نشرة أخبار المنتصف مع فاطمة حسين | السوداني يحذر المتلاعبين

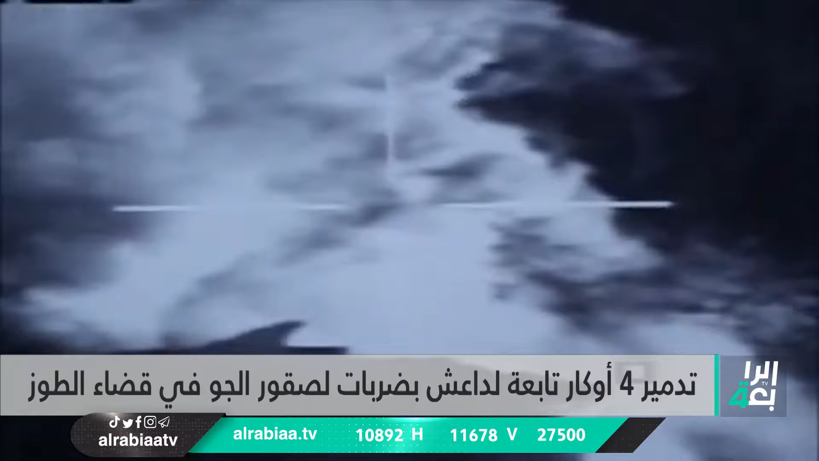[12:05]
أن صقور الجو نفذوا بواسطة طائرات F-16 ضربات
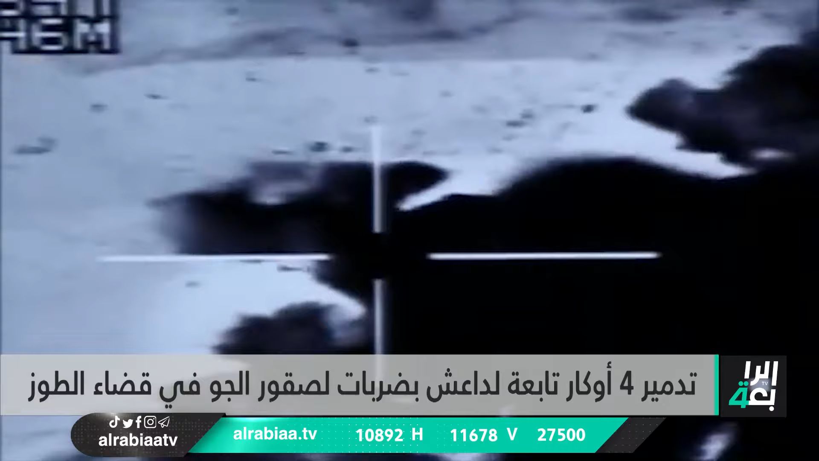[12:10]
دقيقة أسفرت عن تدمير هذه الأوكار وقتل من فيها من عناصر إرهابية.